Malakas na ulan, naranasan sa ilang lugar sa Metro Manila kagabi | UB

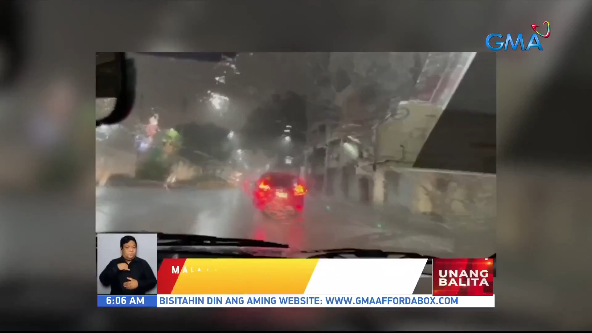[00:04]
Halos mag-zero visibility dahil sa lakas ng ulan. Gay din sa Quirino Highway sa barangay Balon Bato sa Quezon City.